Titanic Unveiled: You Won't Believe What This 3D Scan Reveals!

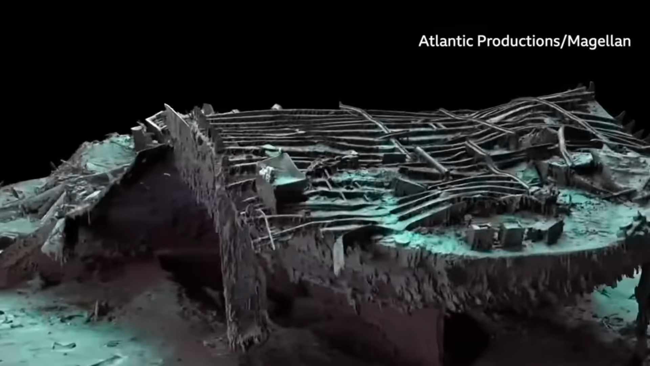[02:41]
The stern, though, is a chaotic mess of twisted metal. This part of the ship collapsed as it corkscrewed into the sea floor.